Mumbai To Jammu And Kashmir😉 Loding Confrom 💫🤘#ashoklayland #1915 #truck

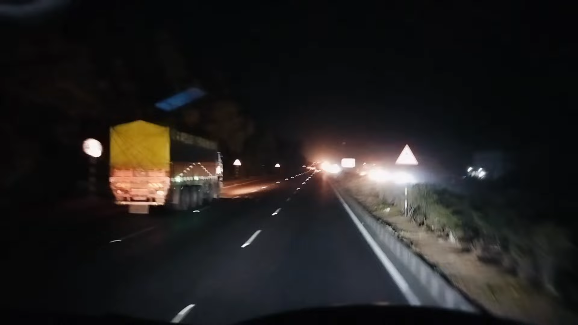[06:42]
तो गाइस फाइनली सूरत पार कर लिया था मैंने
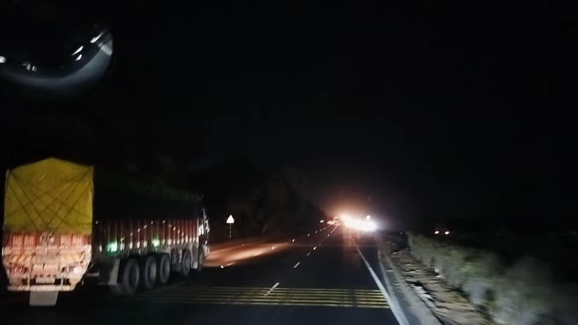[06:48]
अपड़ा का अमरे स्टोल टेक्स से आगा है हूं दोस्तों और रात के भाई बन चुकिया है अभी भी कर्मी देखो
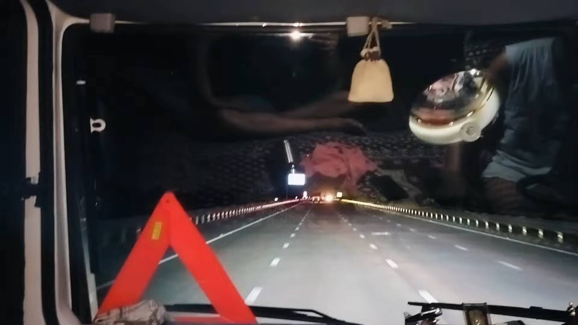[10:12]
मुंबाई एक्सप्रेस वे है तो हेलो दोस्तों गुड मॉनिंग जैस याराम कैसे आप